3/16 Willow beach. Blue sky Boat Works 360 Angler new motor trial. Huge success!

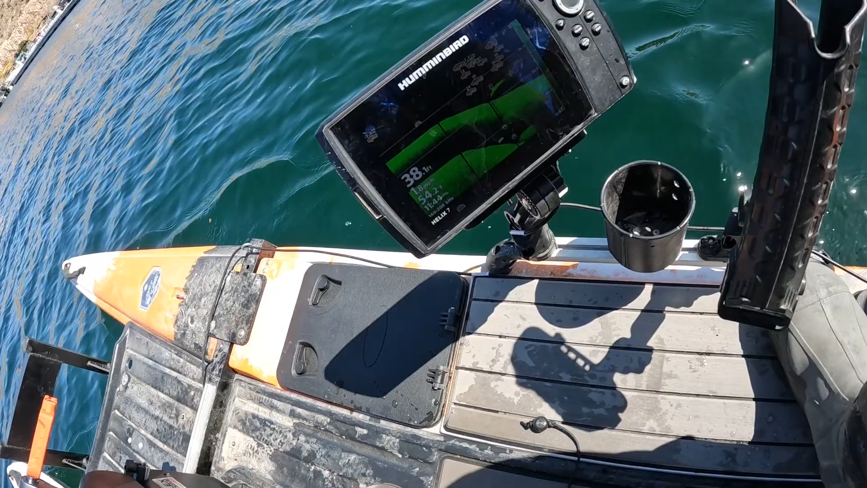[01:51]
I just had it going four miles an hour that's 3.1 and it's about half throttle it's kind of doing exactly what I mean that's almost four right there and I've still got a lot of throttle left up river